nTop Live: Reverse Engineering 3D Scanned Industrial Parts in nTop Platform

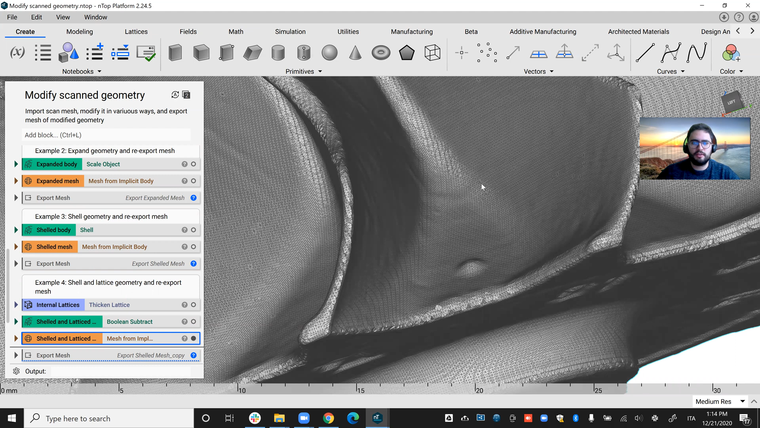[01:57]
And then you'll have a more lightweight turbine with the same external shape and very good stiffness properties thanks to the internal lattice.
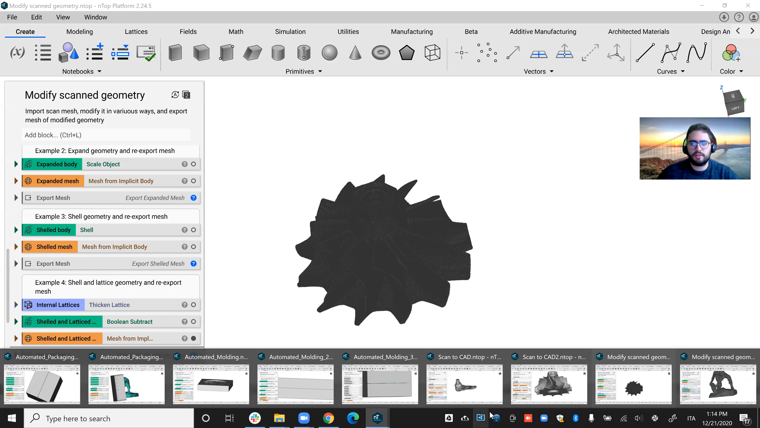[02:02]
But what is very cool about the endtop platform is I was able to use the same workflow to pass from a scan, in this case,
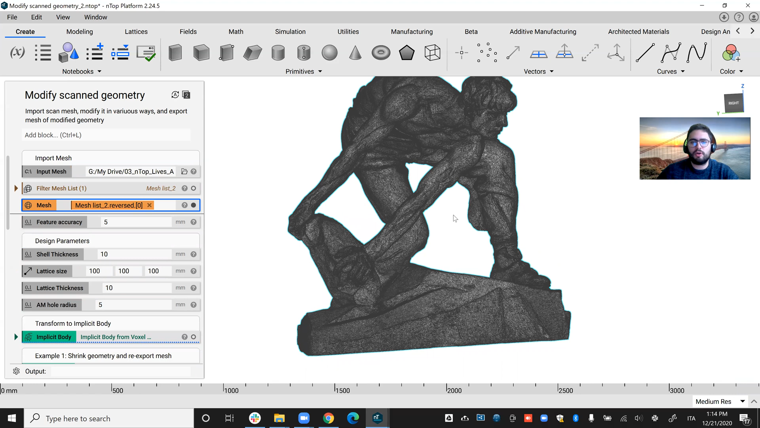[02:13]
a bronze sculpture that is completely solid in the inside to something similar to the previous scenario.
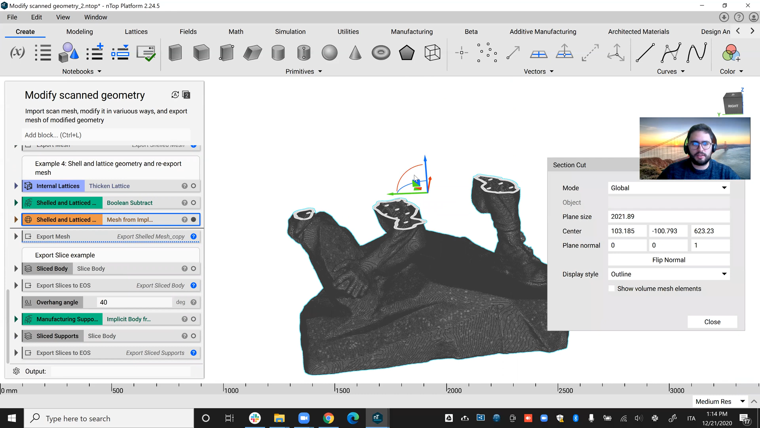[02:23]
I was able, at the end of the process, to obtain this sculpture with lattices in the inside, shelled and latticed.
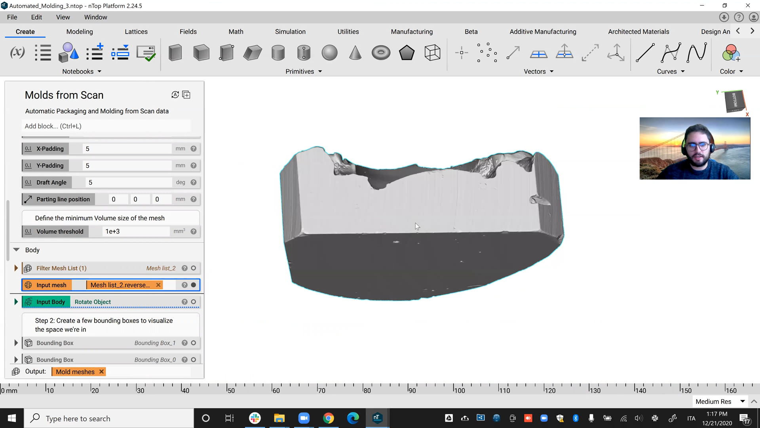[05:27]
And I rotated it to have it in the proper